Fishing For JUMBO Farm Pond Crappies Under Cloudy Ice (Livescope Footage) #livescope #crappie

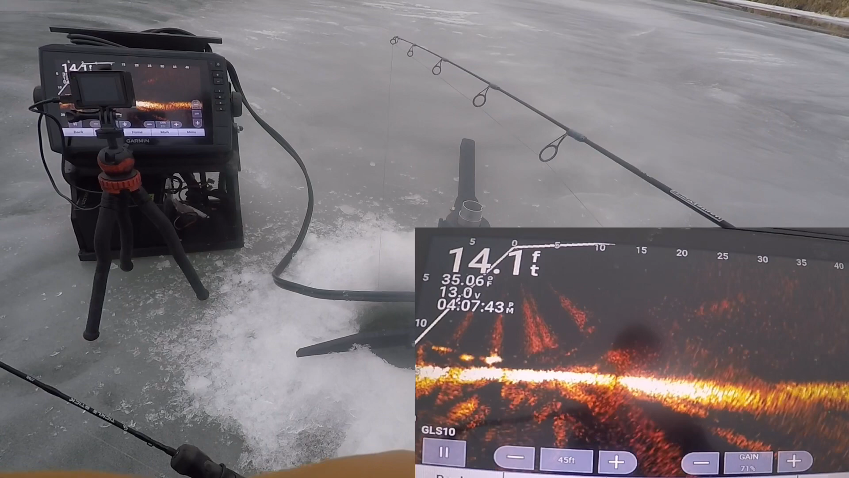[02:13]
On screen: depth 14.1 ft
I just had something on a small, I don't know, inch size lipless. Came up halfway up.
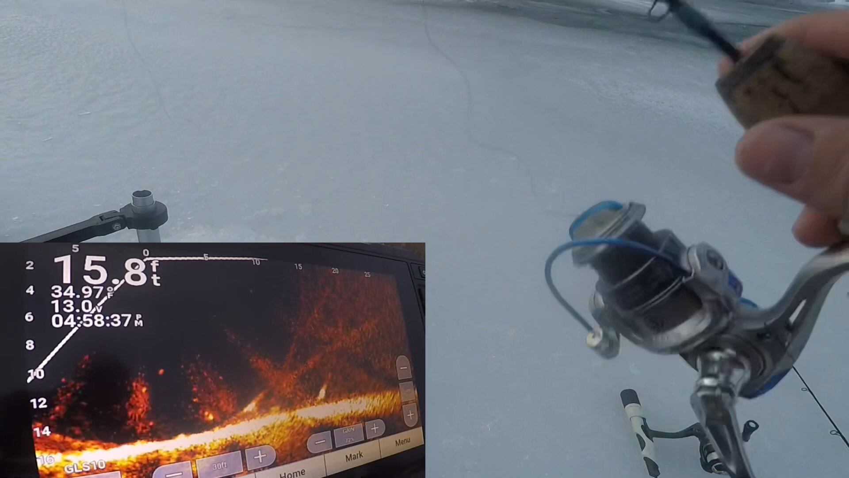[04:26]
On screen: depth 15.8 ft
Get his head through even. He's so big. I can't. That's another 15. Alright, I'm moving him deep.
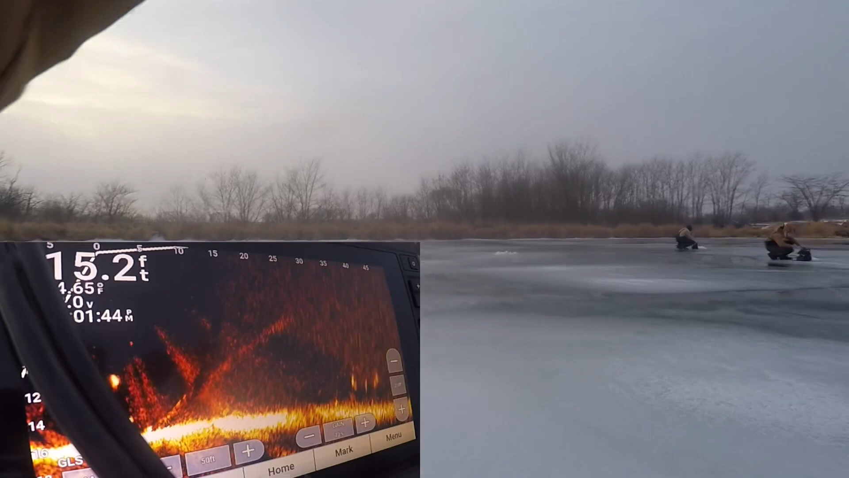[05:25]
On screen: depth 15.2 ft
I got one. Got one. Yep.